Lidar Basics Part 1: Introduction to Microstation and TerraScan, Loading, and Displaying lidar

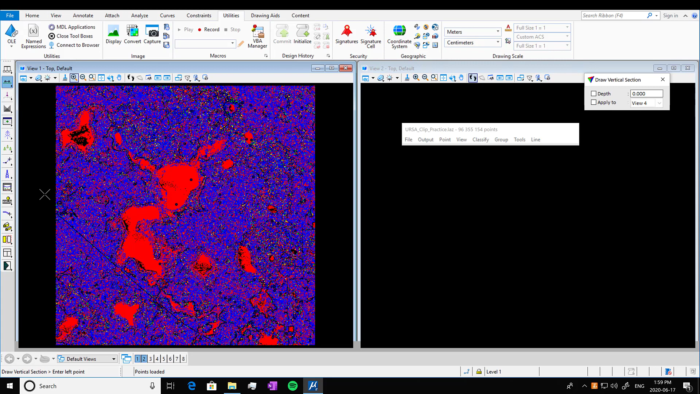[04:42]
It allows you to see a different view so you can click once, drag it across the full area you want to view, click it again and it'll click the depth you want to view and then click it over into the view too. So it's defaulted into that one class so we're going to go into view display mode, view 2, color by echo as well, press apply, move that over so it's not in the way.
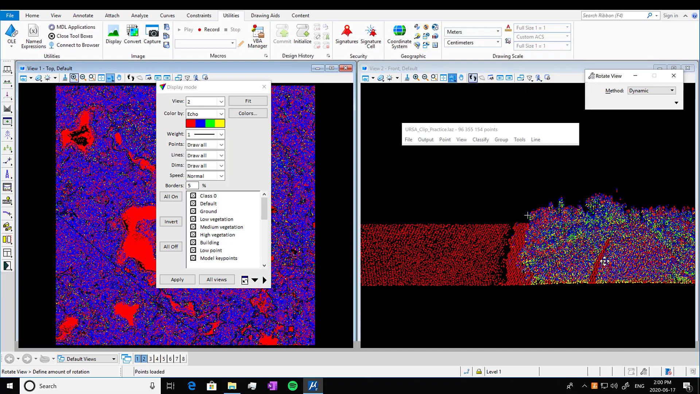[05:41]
And you can rotate the view to look at it in any direction. One of the nice parts of LiDAR is you can look at it upside down, right side up, this kind of gives you a view of the little forest so you can see a seismic line in there. And if you don't like that view you can just view previous so it'll take us back to our last view. You can pan back over, panning, panning, panning. Now this was a pretty big section so you can actually do smaller, uh, thinner slices, what is what you'd call it, so you just don't expand it the second click.
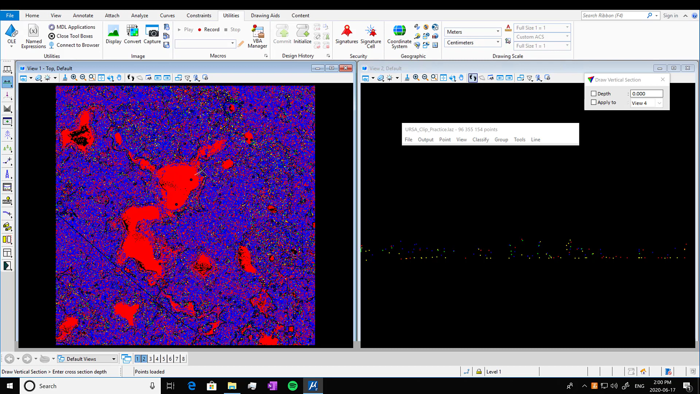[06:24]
Much thinner slice, much sparser, this is closer to like a 10 centimeter area sort of thing, which is why it's a much thinner and sparser density. Or you can also do a smaller area, so this is just one little section of the lake. You're going to go into display mode and look at a different coloration and different weight, so here you can do the weight class, press apply, and this will show up the point, the lighter points at different densities. So a heavier weight makes the points just look bigger basically. I like it at one so I'm going to move it back to that.
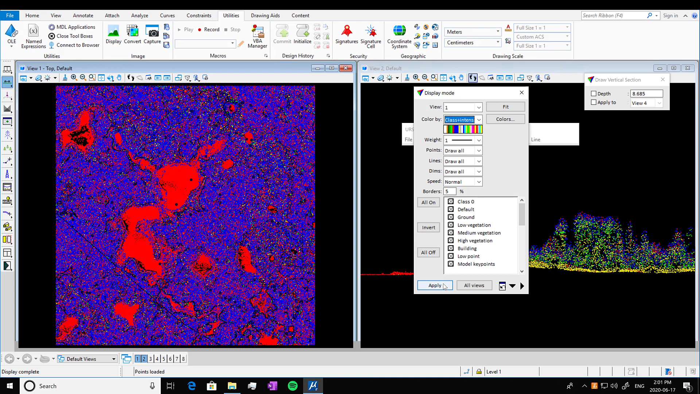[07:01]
Now we're going to change color again. So we're going to color it by class and intensity, which is a pretty valuable view. And here we can see a wetland complex and another one, this is a little pond here. So we're going to zoom into a very small area here, just of the transition zone of the pond, and again we have to change the color and intensity of both views.
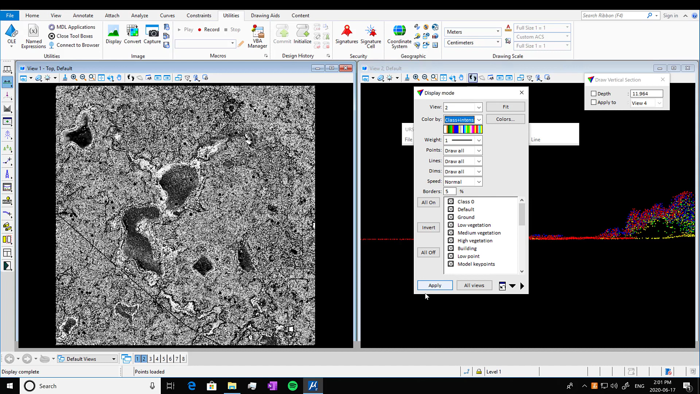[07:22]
So we're going to, oops, we're going to pan over here. So with the intensity you can actually start to see some more information. You can see this looks pretty much like a single stem. You can increase the weight of the dots and see it a little better.
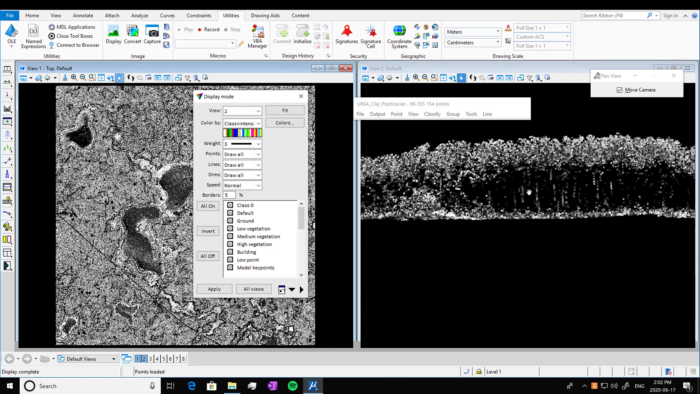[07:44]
Kind of a cool view, you can see a lot of the trees here. So just play around with it too. I love the rotate view function because you can look at it from every angle and see a little bit more information.
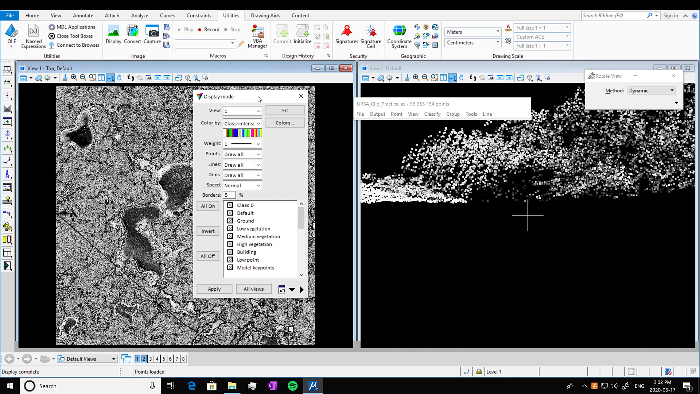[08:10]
You can also classify a color by different things. So this is coloring by elevation now. Oops, or I guess it didn't work. Coloring by elevation now. So this is, you can see the water pretty well here because it's at the lowest elevation. We're going to color view two by that as well. See the same slice of the wetland. And zoom out a little bit and look at it in a couple different views.
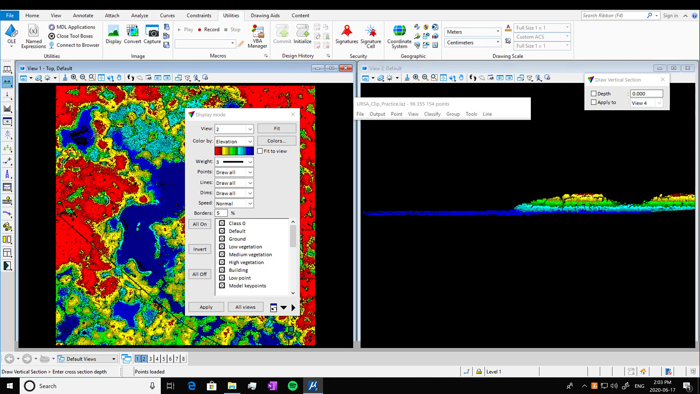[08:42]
There we have a quick introduction into just viewing and displaying your LiDAR data in a couple different ways and loading it into a new project in TerraScan.